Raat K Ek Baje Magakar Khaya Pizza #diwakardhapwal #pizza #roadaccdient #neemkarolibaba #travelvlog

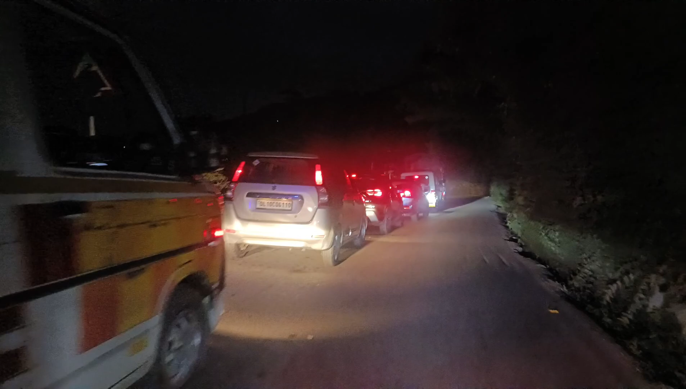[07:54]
ये देखो गाइस ये होता है जाम, देखो कितना लंबा जाम लगा गाइस।
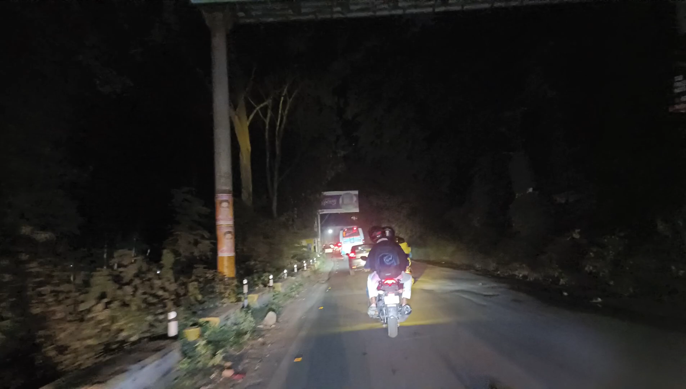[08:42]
देखो गाइस हल्द्वानी पहुँचते ही कितना तगड़ा जाम लग गया, अभी भी आगे जाम है तो फटाफट इससे निकलते हैं गाइस।
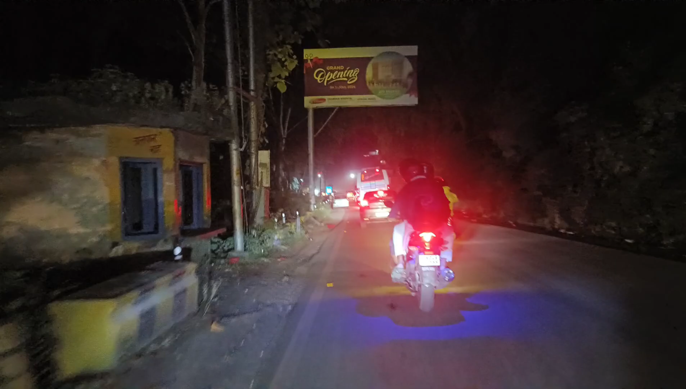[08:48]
देखो गाइस काफ़ी 2-3 किलोमीटर लंबा जाम है, अभी भी चल ही रहा है गाइस।